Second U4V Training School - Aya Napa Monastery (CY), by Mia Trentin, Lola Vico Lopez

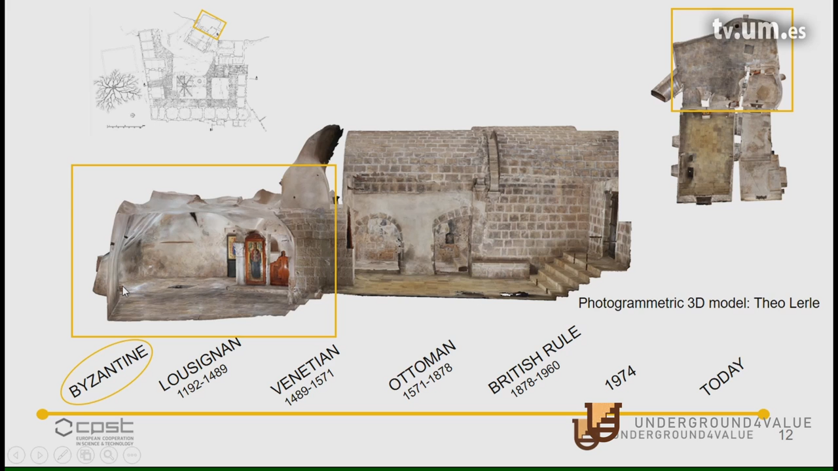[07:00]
spring of holy water in this part. Then the complex, and we are here in the plan. Then the complex developed during the Lusignan period with the addition of this room for the Latin cult. Probably it was a private chapel.
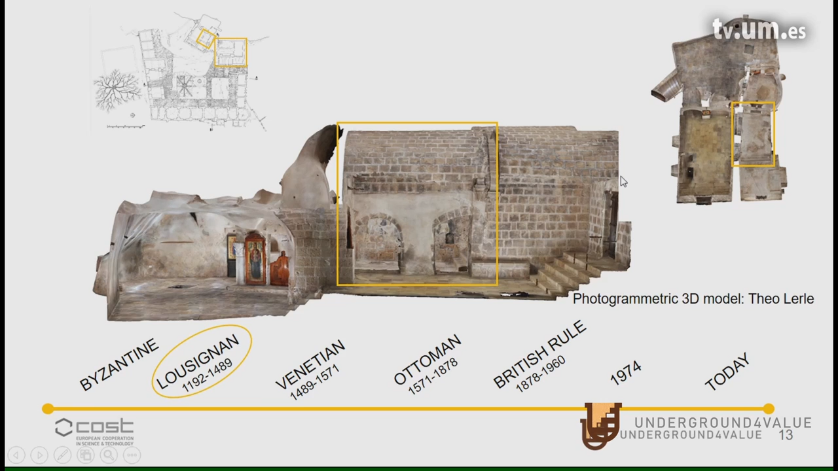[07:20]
And during the Venetian period, it was added, it moved a little bit, okay. All this part was added to allow the pilgrims to visit the site.